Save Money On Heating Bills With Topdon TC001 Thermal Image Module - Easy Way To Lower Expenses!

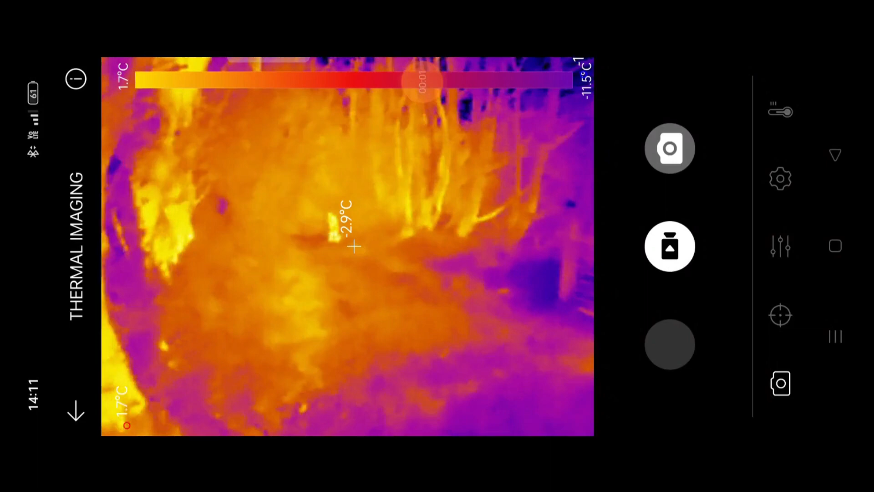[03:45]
On screen: scale top 1.7°C, scale bottom -11.5°C
in this kind of environment and you couldn't see very much what was going on or you'd lost a person a child an animal anything like that I'm not sure if this is going to be useful in landscape mode so we'll stick it into portrait mode and as you can see I can now see there's a person all the way down there and a dog so if you were literally walking your dog in the winter months and it's after work and it's a little bit dark and you didn't have any choice and you had to walk your dog in the dark god forbid you should
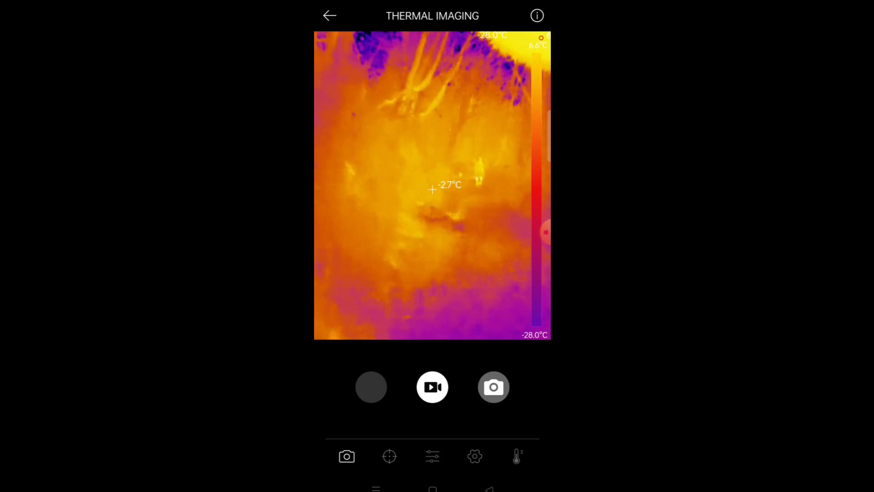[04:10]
On screen: spot -2.7°C, scale bottom -28.0°C
actually lose sight of your dog the best thing this camera can do for you in that scenario is you just pop it in and you can see literally in the dark find out exactly where your dog is and then obviously that's going to make
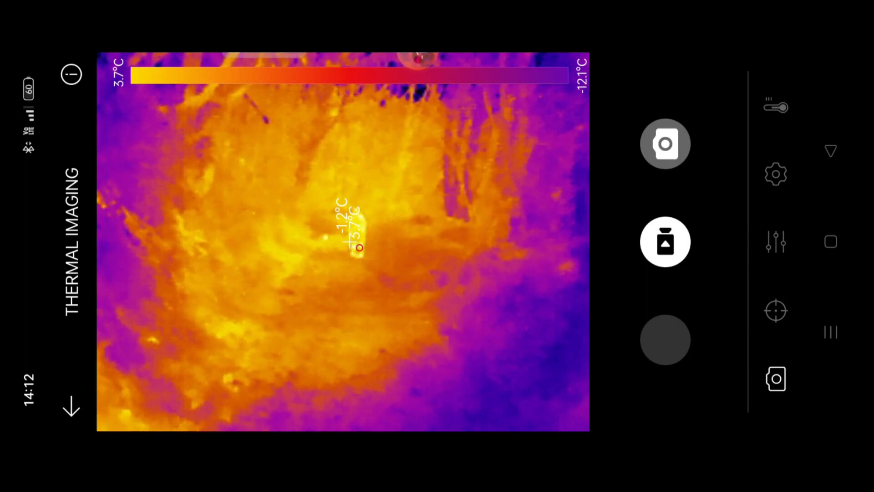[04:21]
On screen: scale bottom -12.1°C
things far easier for you just another little thing that this camera can do which I think is going to be so useful in your life so another useful function of this thermal imaging camera is if you or somebody like me
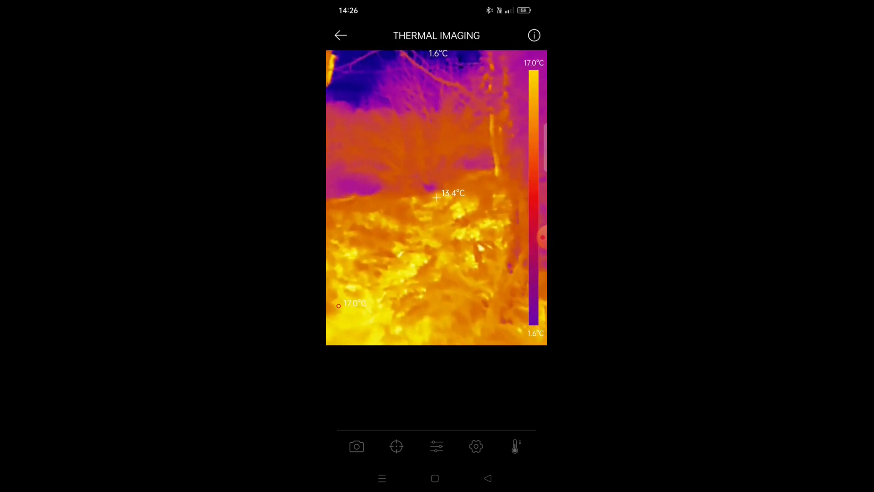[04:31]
On screen: max 17.0°C, min 1.6°C, scale top 17.0°C, scale bottom 1.6°C
who's very very much into nature and conservation that kind of stuff if you are clearing your land
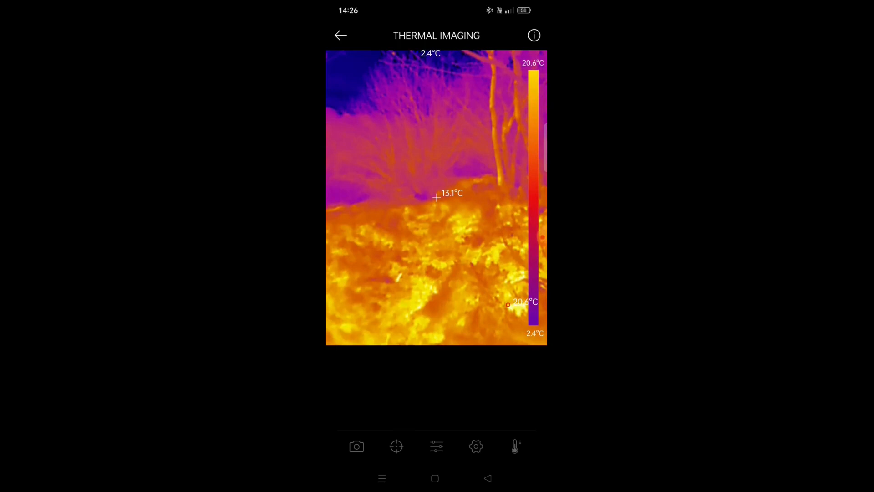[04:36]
On screen: spot 13.1°C, scale top 20.6°C, scale bottom 2.4°C
as it were and you've got lots of brush that you need to set fire to and all the rest of it you can actually quickly check
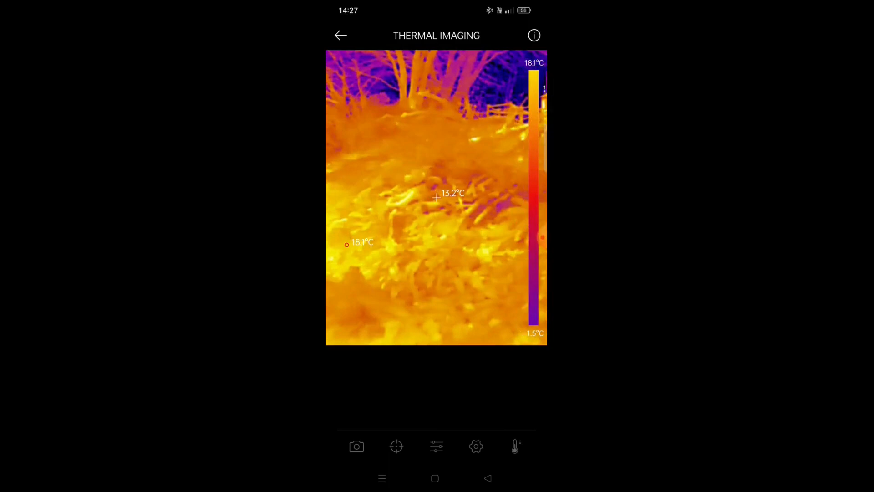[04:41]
On screen: spot 13.2°C, scale top 18.1°C, scale bottom 1.5°C
just to make sure as you can see here and all this brushland that's been taken up and all these branches you can
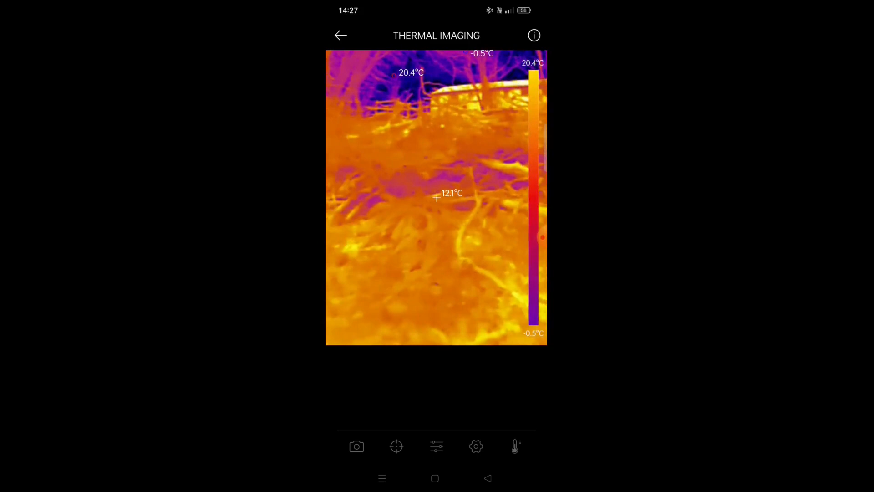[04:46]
On screen: spot 12.1°C, max 20.4°C, scale top 20.4°C
quickly make sure that there's nothing hibernating in there there's another little pile just down here it's so so common
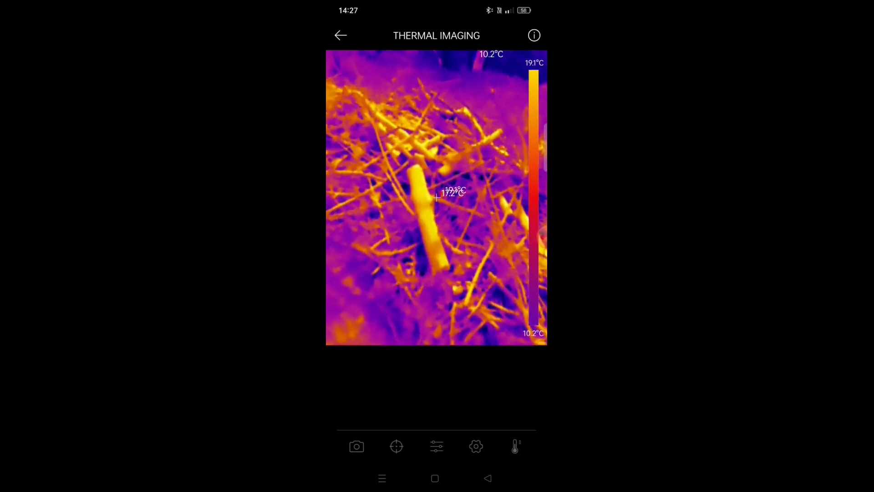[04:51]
On screen: scale bottom 10.2°C
that people just literally clear their land and then don't even think about the fact that there could be hedgehogs in there there could be anything rats squirrels well not squirrels but you know what i'm saying there could be some
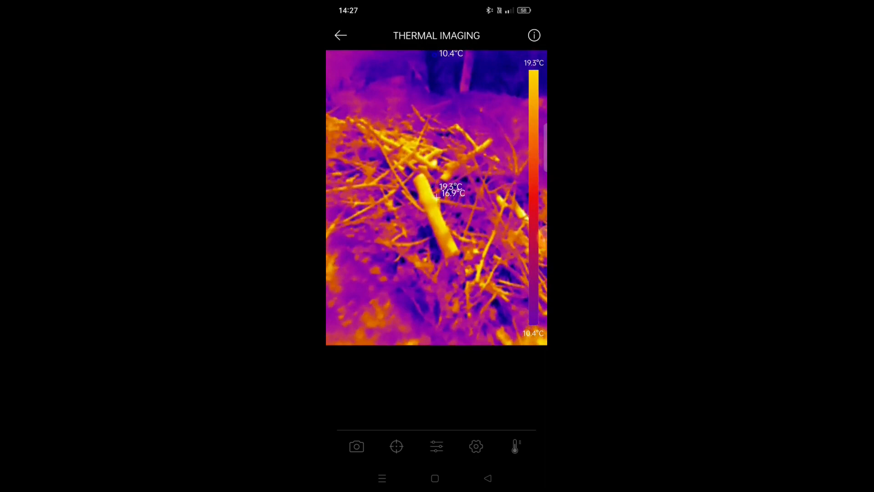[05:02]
On screen: scale top 19.3°C
kind of wildlife in there hibernating for the winter and they just set fire to it and it happens every single year people don't check and all sorts of wildlife is literally burnt and that's not funny i'm a i'm hugely into my my nature and conservation and looking after wildlife that kind of stuff so this for me would be brilliant if i was clearing some land if i wanted to be 100 sure that nothing was going to suffer
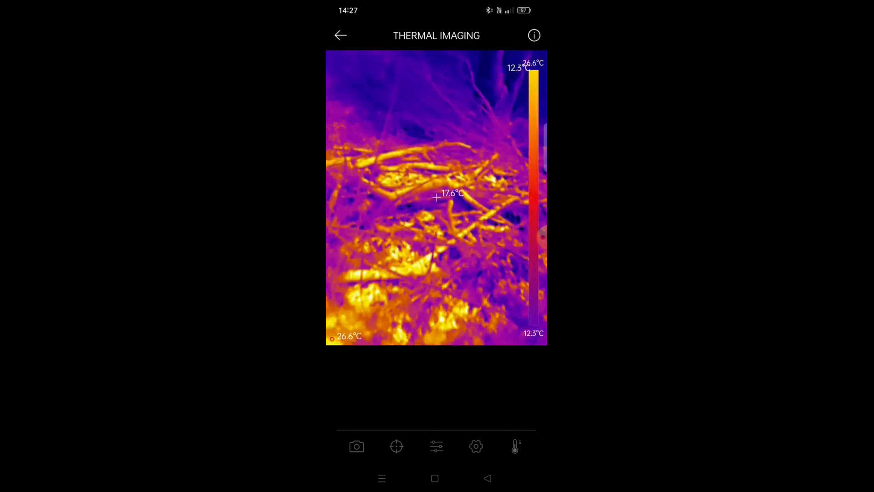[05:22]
On screen: spot 17.6°C, max 26.6°C, scale top 26.6°C, scale bottom 12.3°C
through my actions as it were you can literally get this little thermal thing pop it in the bottom of your camera
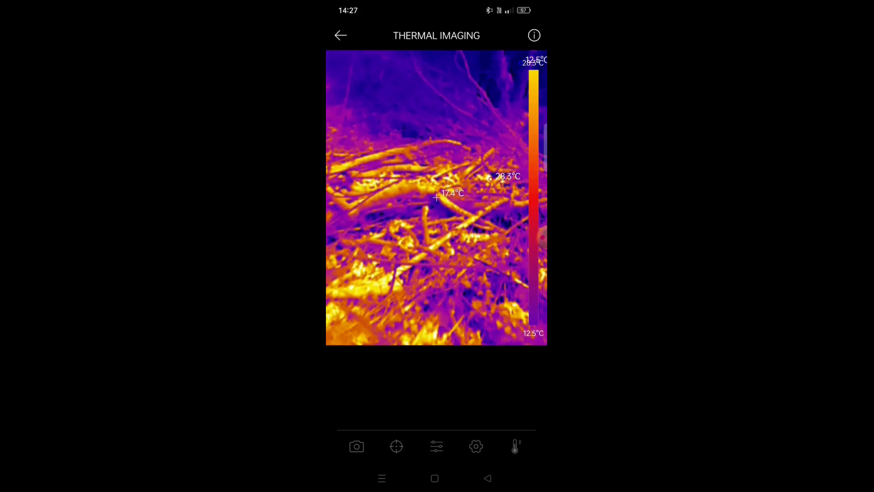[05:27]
On screen: max 28.3°C, scale bottom 12.5°C
and just make sure before you set fire to anything that there is actually nothing in this little
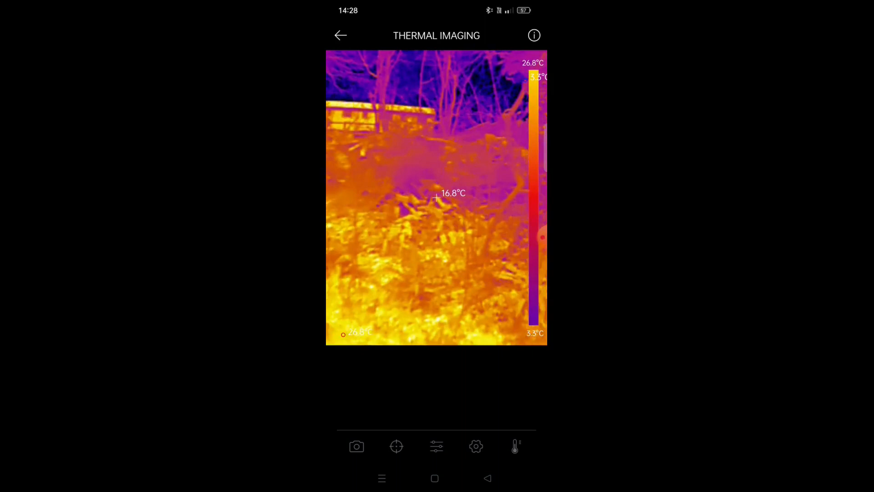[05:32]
On screen: spot 16.8°C, scale top 26.8°C
brush on here before you set fire to it just another little useful aspect of having this thermal imaging camera i mean obviously one of the main aspects of using a thermal camera like this is especially for a
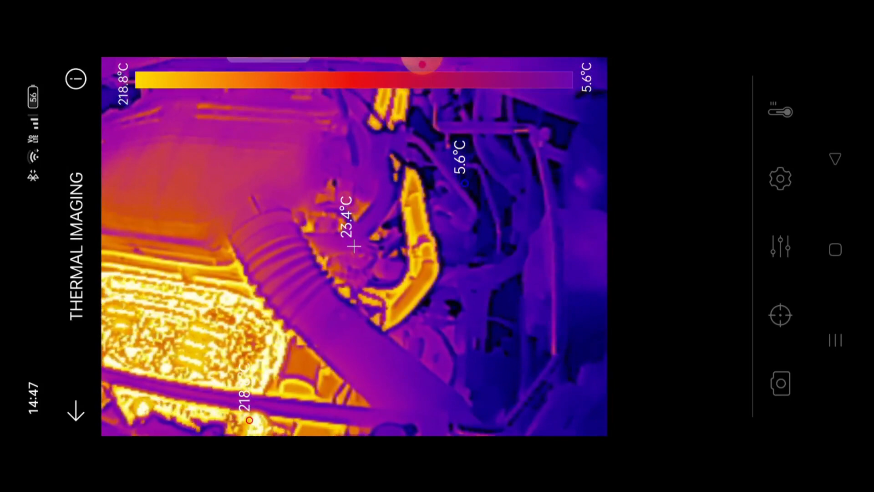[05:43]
On screen: spot 23.4°C, scale top 218.8°C, scale bottom 5.6°C
channel like mine is to check your engine on your car or any aspect of your car or motorcycle we've just pulled up now and you can see how hot that engine is there you can obviously just check that is at 466 celsius right now so that's pretty warm and you can of course
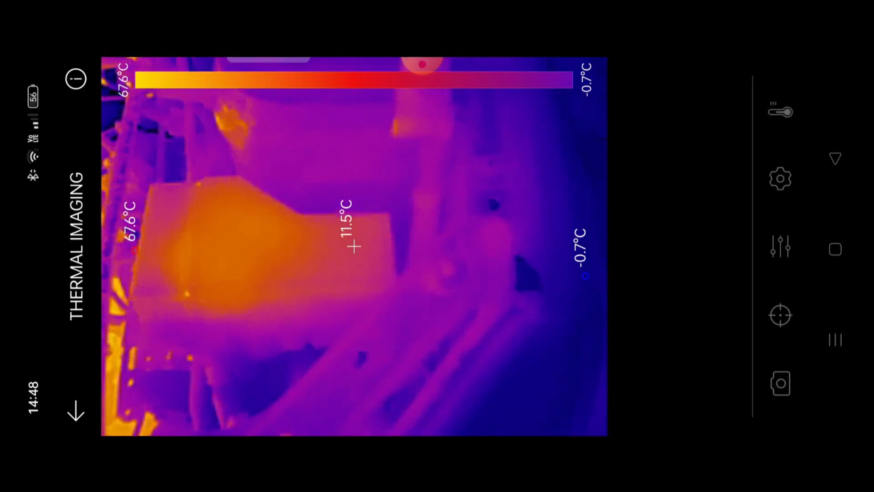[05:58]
On screen: spot 11.5°C, max 67.6°C, min -0.7°C, scale top 67.6°C, scale bottom -0.7°C
check your relays to see if they're working because if you're trying something like a windscreen wiper you can sit that on if you know which one of these is the relay just over here then if that's not getting warm as you're using the windscreen wiper you know there's obviously a problem with the relay if your windscreen wipers aren't working you're not sure and the fuse seems to be okay you can quickly take off the cover for the fuses and the relays and check to make sure the relay is actually getting warm if it's not getting warm then more than likely it will
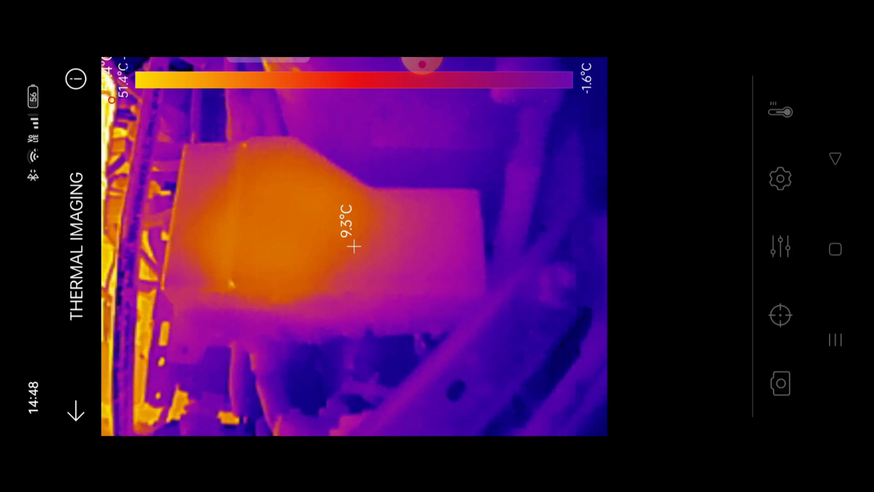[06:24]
On screen: scale bottom -1.6°C
be the relay another great aspect obviously is if you've got a slightly older car with headers you can find out if you've got a misfire anywhere and you don't have a diagnostic tool you can find out which cylinder isn't firing the way it should do so if you've got a four-cylinder car like this you could just take off this heat shield here and get in behind there and work out exactly which one isn't getting warm
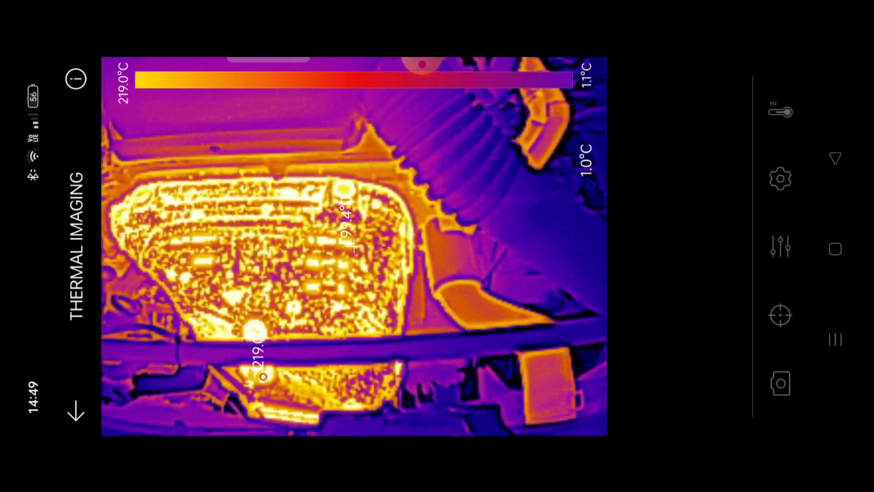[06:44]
On screen: scale top 219.0°C
it's just a quick fix basically i remember i had a motorcycle a few years ago and it was running on three and i could not work out for the life of me which cylinder it was that ended up being a coil pack well i had to try to basically touch each exhaust to work out which one wasn't getting warm and that's not an ideal situation with something like this of course you can quickly just point it at the headers and find out exactly which one isn't getting warm ergo which spark bug or coil pack you need to replace